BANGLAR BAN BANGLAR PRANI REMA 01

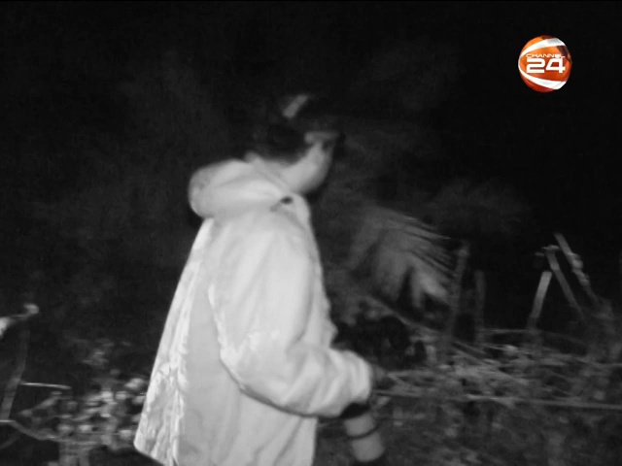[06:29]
একের পর এক গাছের মগডালে আমাদের নজর।
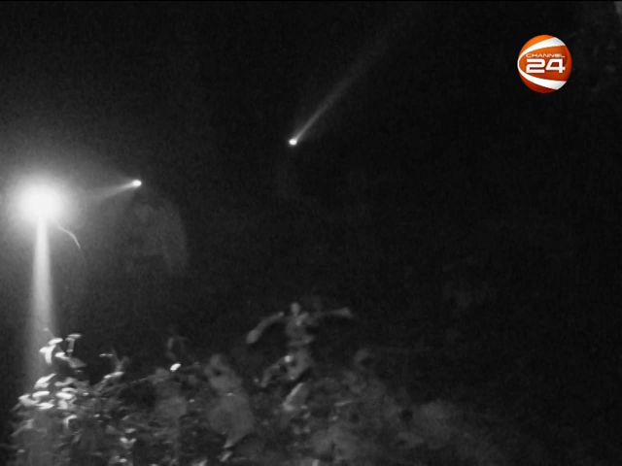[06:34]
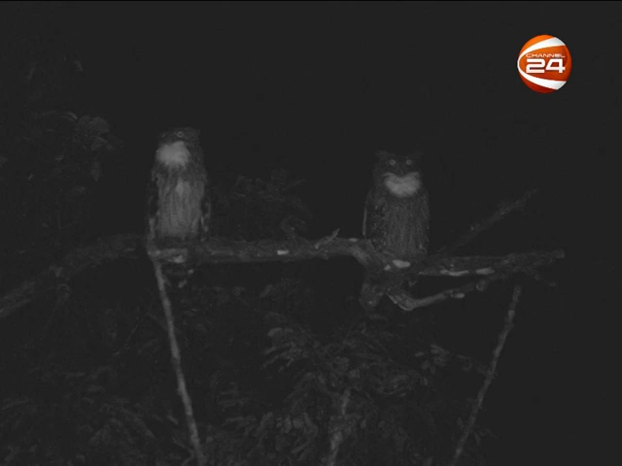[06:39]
অবশেষে মিলেছে প্যাঁচার জুটি। রাতের শিকারি এই পাখি হয়তো শিকারের নেশায় ভুত।
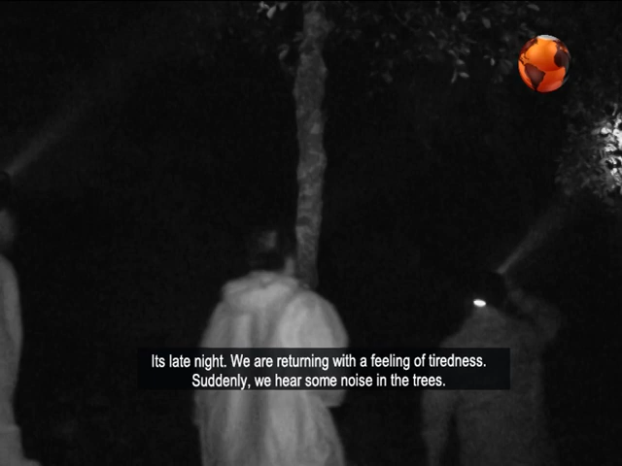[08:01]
বেশ রাত, ক্লান্তির ভারে ফিরে যাব বিশ্রামে, তবে গাছের ডালে নড়াচড়ের শব্দ।
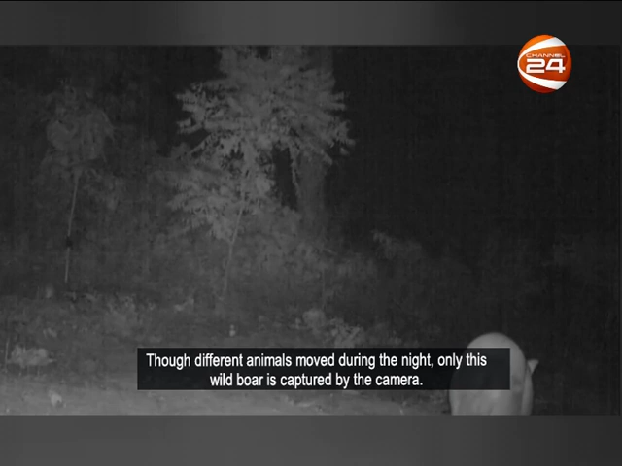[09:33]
রাতের আধারে নানা প্রাণীর বিচরণ থাকলেও ক্যামেরার ফাঁদে বন্দি বুনো এ শুকর।